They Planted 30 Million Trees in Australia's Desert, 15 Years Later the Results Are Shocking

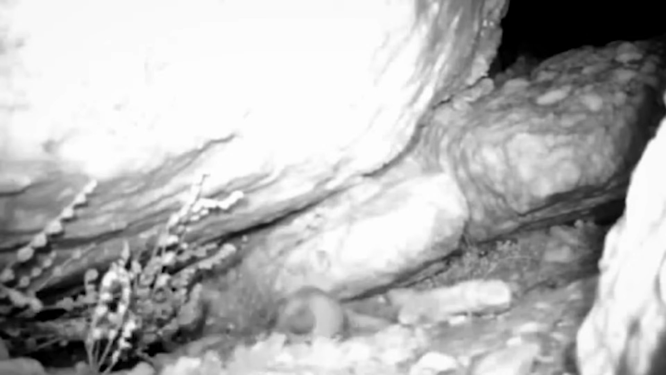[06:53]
a carnivorous marsupial so rare it doesn't even have a common name yet, appearing in the wheat belt for the first time on record.